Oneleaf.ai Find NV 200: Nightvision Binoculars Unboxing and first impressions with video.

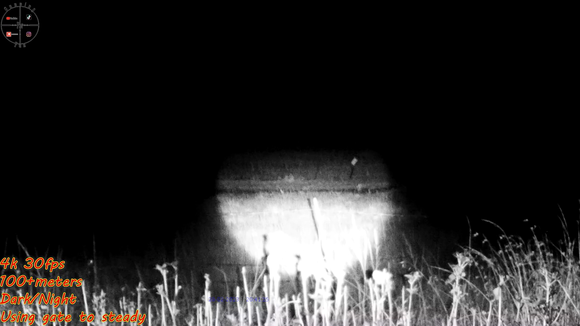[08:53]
There at the back you can see 165 meters, my gong. Let's make sure it's zoomed out completely. This is the binoculars audio. We are zoomed out completely. Let's zoom into 165 meter gong at night. See what that looks like.
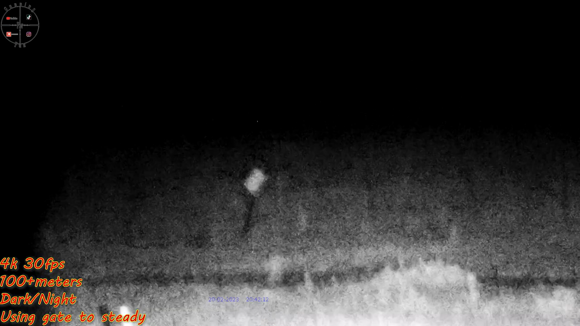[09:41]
that is basically what you're going to get on 165 meters.
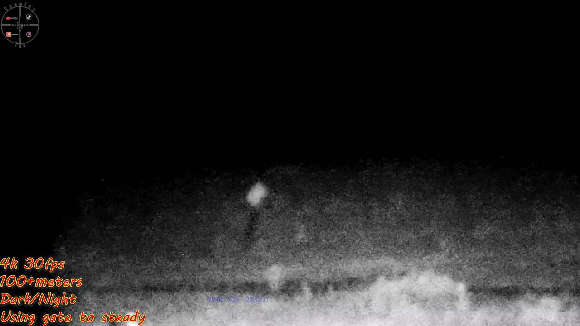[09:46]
Let's zoom out a bit. There is some grass here in front, you see the very brightness.
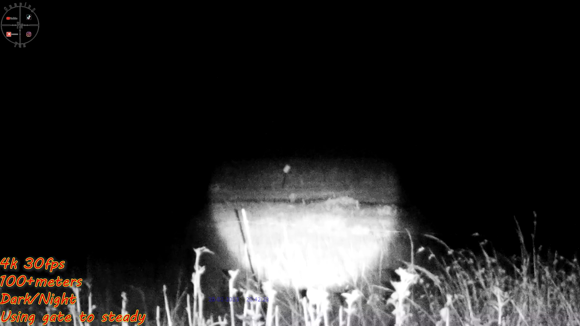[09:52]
Unfortunately, that is my setup.
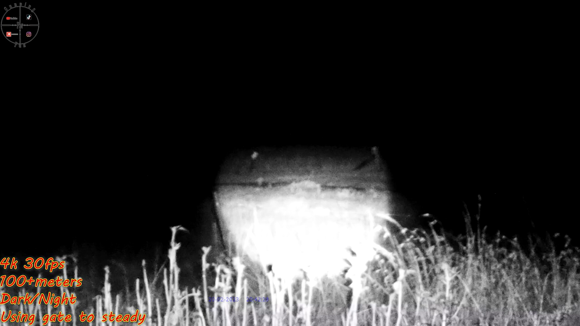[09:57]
The grass is that does make a huge difference, but let's see if we zoom in completely.
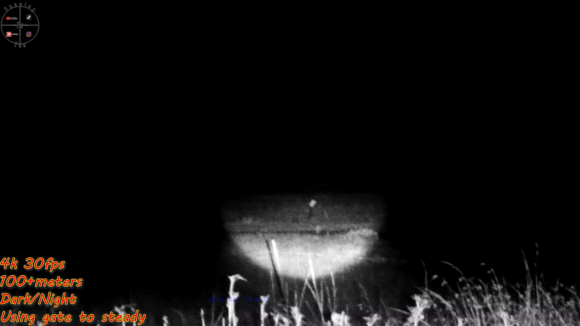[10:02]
the lens is completely zoomed in. Now it's on flood mode. You can see all the grass. Now on that,
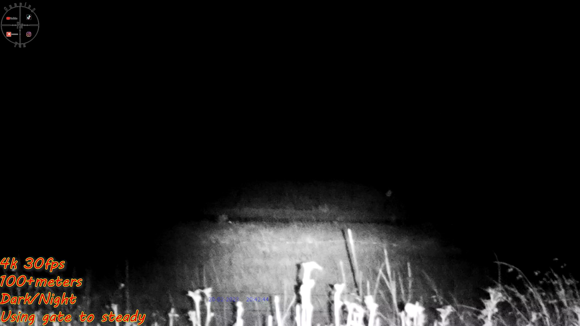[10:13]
hey, there's eyes.
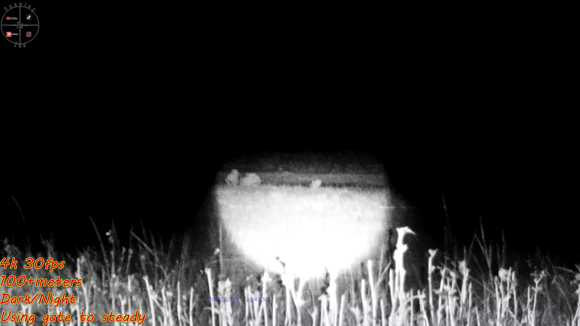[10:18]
Okay, so let's see what that is.
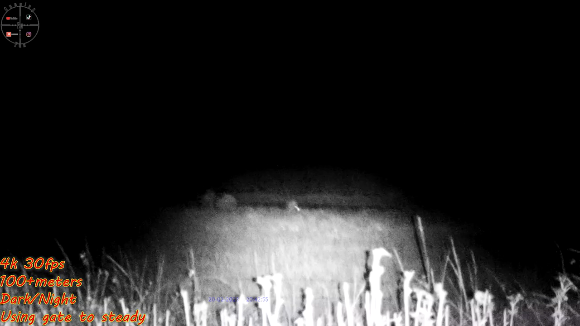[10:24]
I think that might be a bunny.
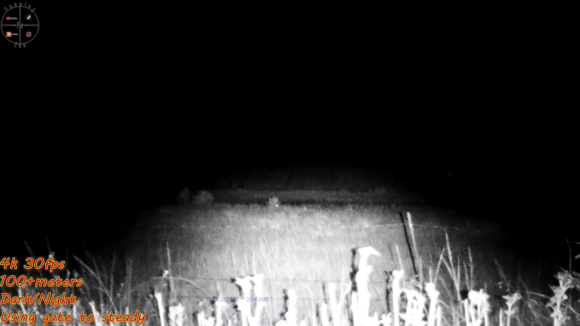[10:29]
There's two bunnies, I think.
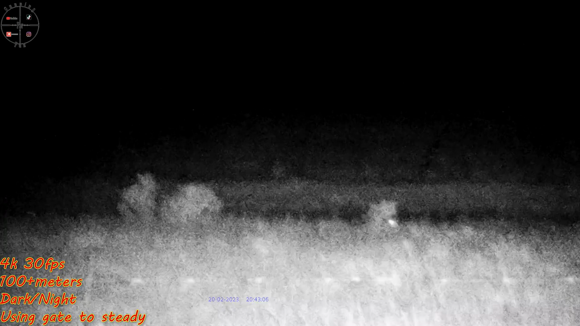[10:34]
That is 11 times zoom.
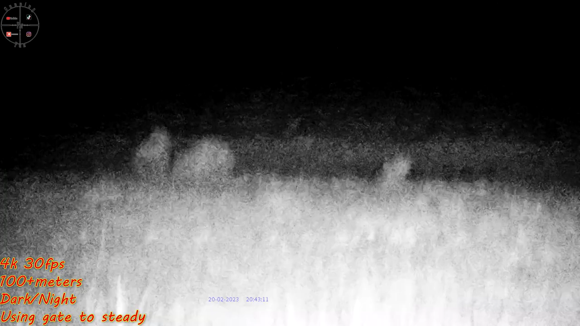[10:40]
Focus a bit more on the bunnies.
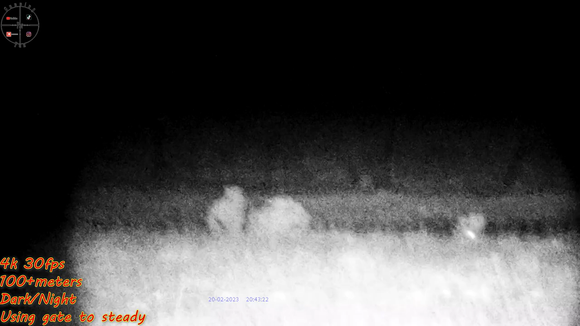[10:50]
I'm going to pull back maybe to 10 times zoom, get both of them in.
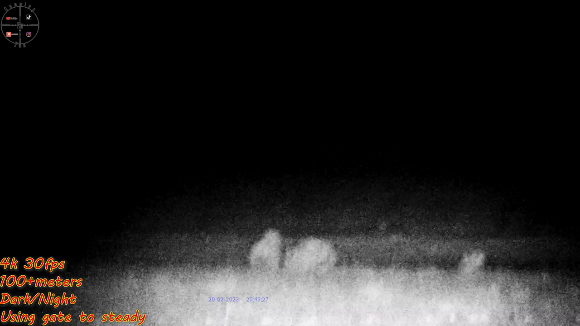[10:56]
Try to focus on them a bit.
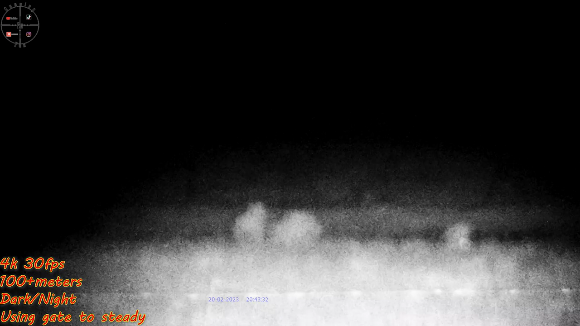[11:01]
Okay, but that's pretty cool. You can see the bunnies, it is pitch black. I cannot see anything.
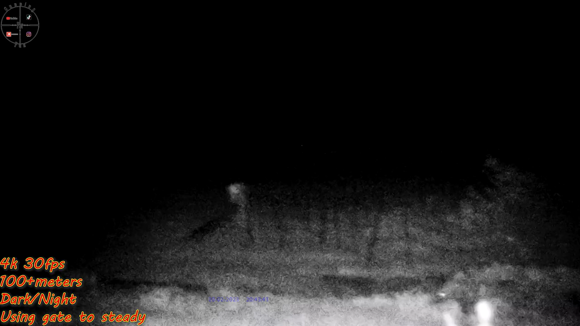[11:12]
That is, I would say, there's a 100 meter gong. I guess there's another bunny. There's a 100 meter gong. The 165 is there.
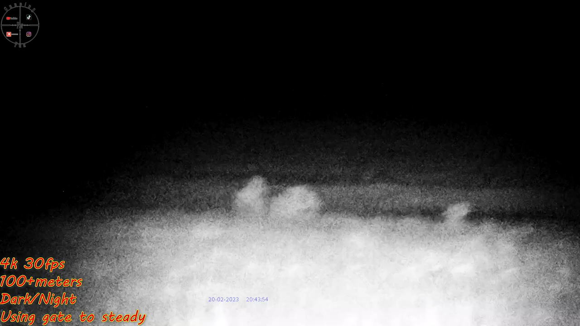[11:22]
So that is probably 120 meters maybe.
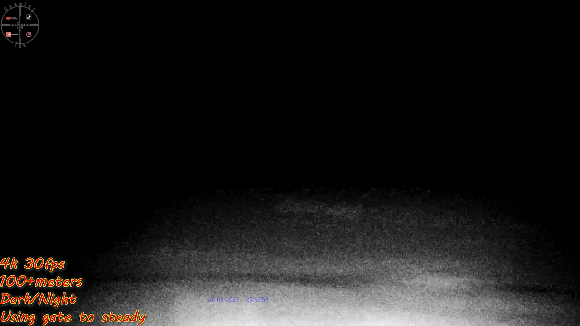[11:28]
So you can see rabbits quite nicely. The grass is quite long because it has been raining.